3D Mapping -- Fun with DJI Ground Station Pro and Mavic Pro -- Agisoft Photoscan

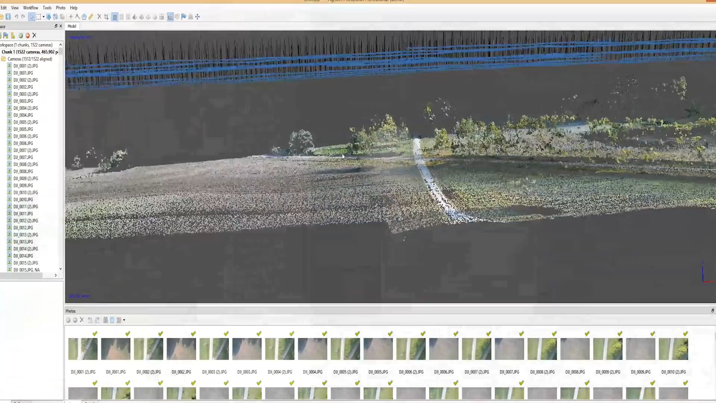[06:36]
that we have the photos aligned you can start to get an idea of how our project is
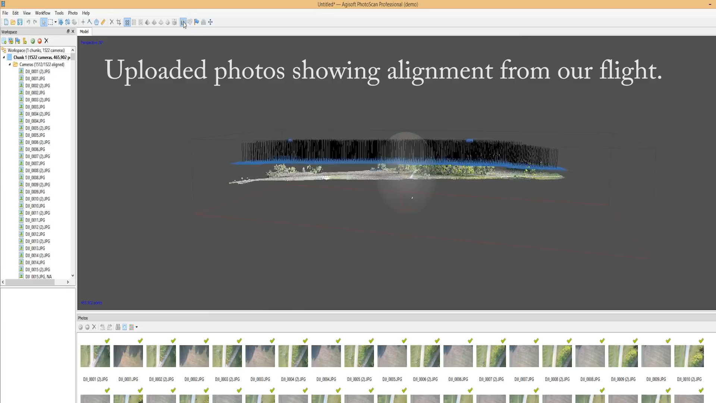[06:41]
going to turn out we can see here the battery changes may have had an effect on our project with a few holes in the alignment not too big of a deal considering these were just overhead shots and not actually trying to produce a masterpiece it is the Mavic Pro after all and the camera is far from a professional use camera now
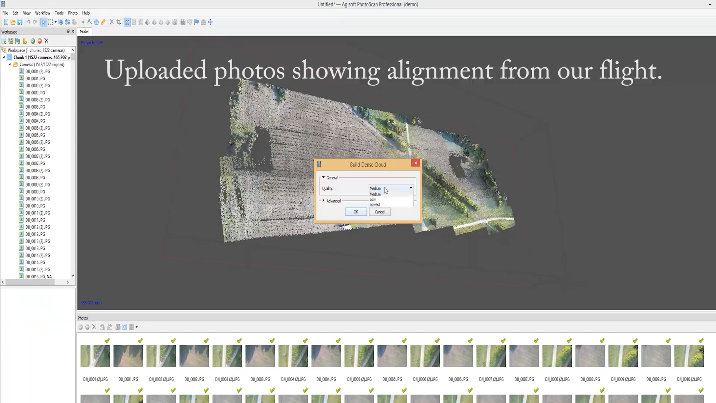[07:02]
we're going to move to the dense point cloud generation this will take all the points and create a higher detailed image depending on your computer and processing power this step will take quite
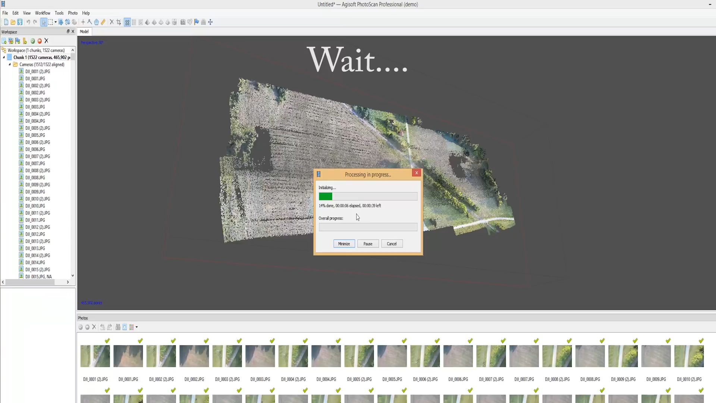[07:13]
a while to complete so we're just going to let it run its course and
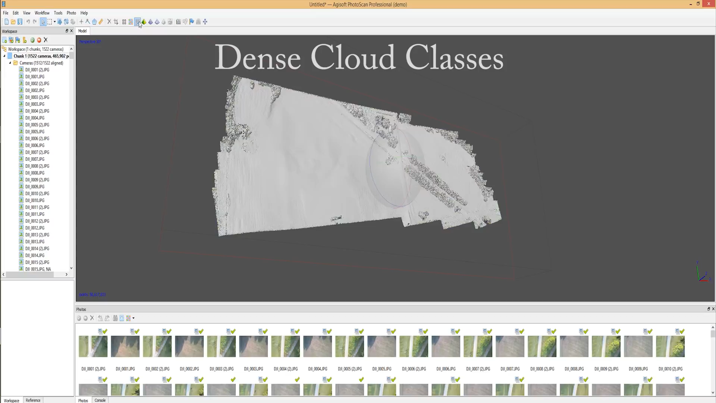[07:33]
cloud is complete you can see a higher detail to the rendering this is still an incomplete project as you can continue on by calculating the mesh build out shaded solid or
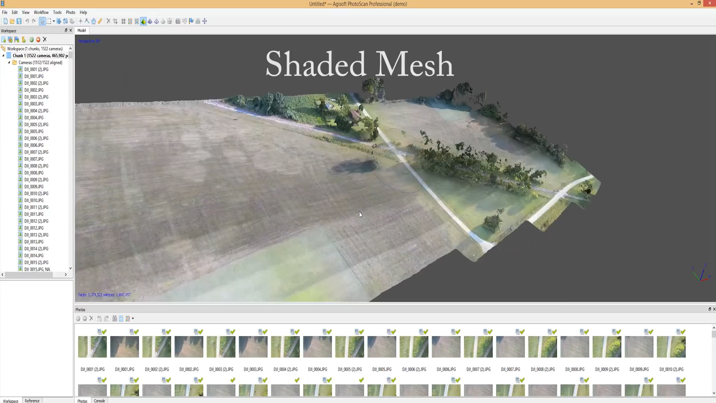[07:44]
wireframe you can build out texture and optimize the area you want to focus on by cropping the